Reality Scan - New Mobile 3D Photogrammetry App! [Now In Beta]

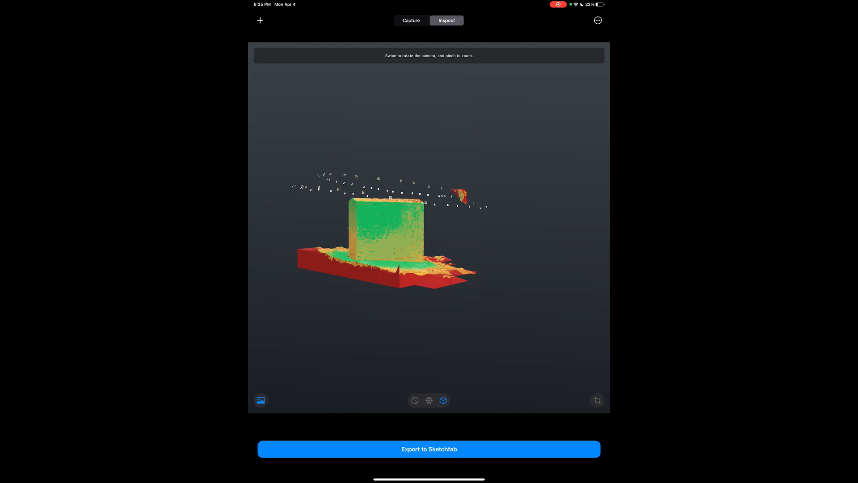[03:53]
You actually need to upload this to Sketchfab before you be able to see this. And it is quite impressive, the quality of thing you'll be getting on Sketchfab.
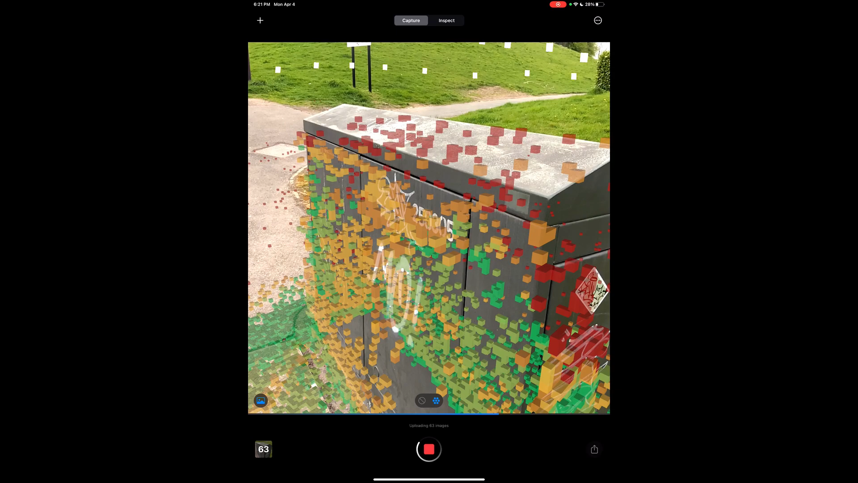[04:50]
So it makes sense to see that once you're trying to capture large stuff, you can capture large stuff, especially when you're outdoor, but indoor stuff in most cases do not cut it. Another thing that I think is worth mentioning is if you're capturing stuff outdoor, depending on the scale of what you're capturing, you probably would not be able to crop things around and get them to, you know, compress just that part that you want.
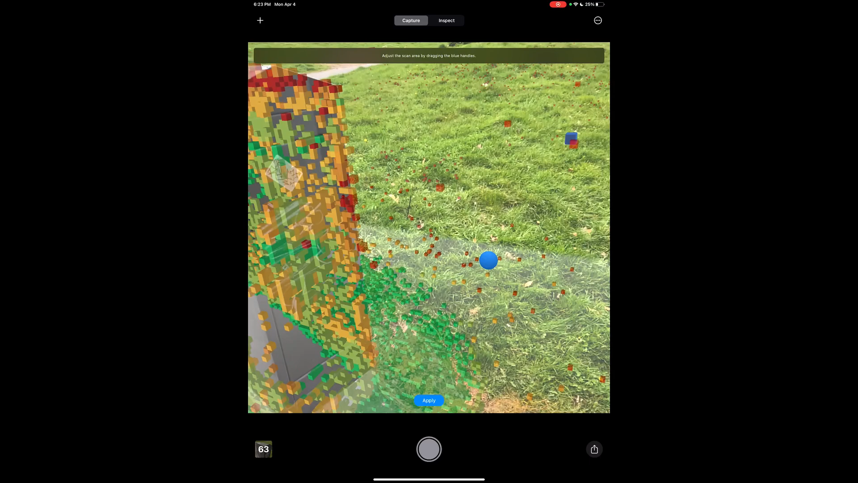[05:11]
You might actually need to rely on the AI to understand that this is the subject area that you're capturing and then it can proceed to crop that part out for you.
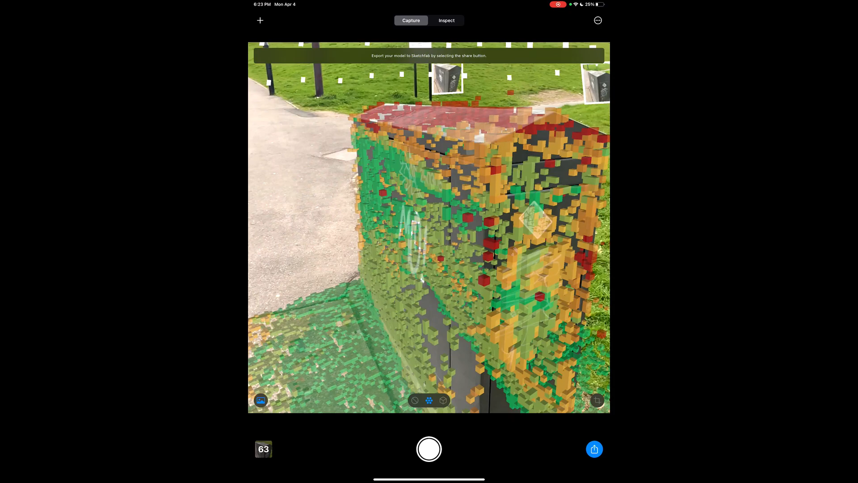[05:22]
Now, with all that said, this app is pretty fast.
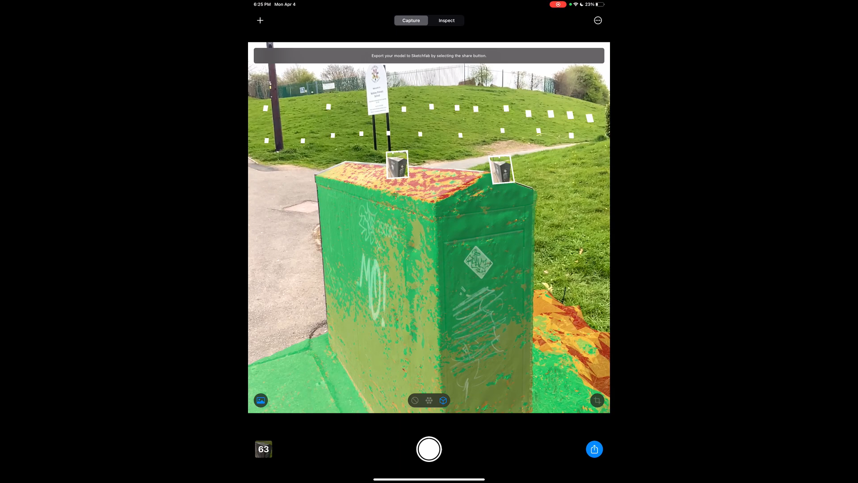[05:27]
Once you're capturing stuff, the only time you'd have to spend is moving around the model and paying attention to what you're capturing
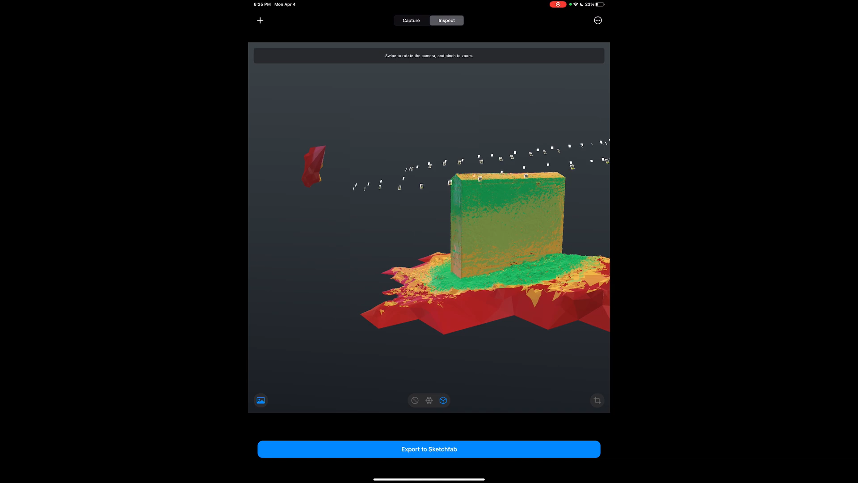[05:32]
and understand which angle has been aligned properly before you move on to point cloud and then finally meshing. But then if you compare this with a tool like the 3d scanner app,
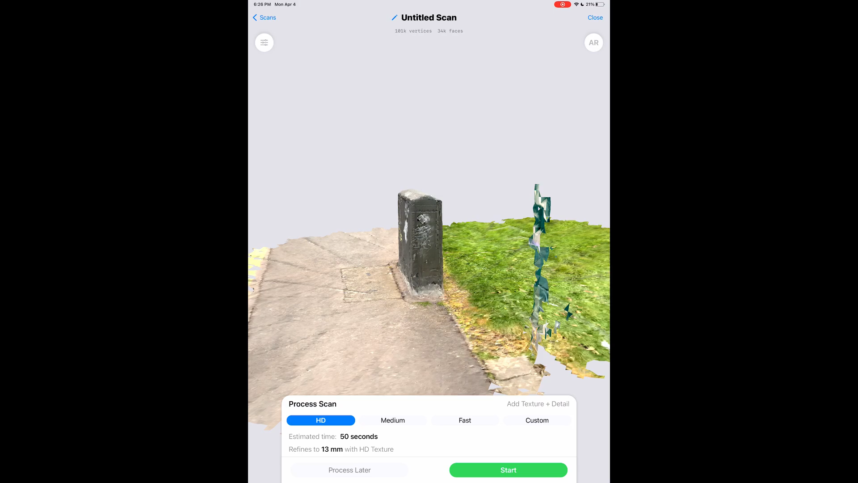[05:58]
Secondly, with the 3d scanner app, you can also see the texture directly on your viewport.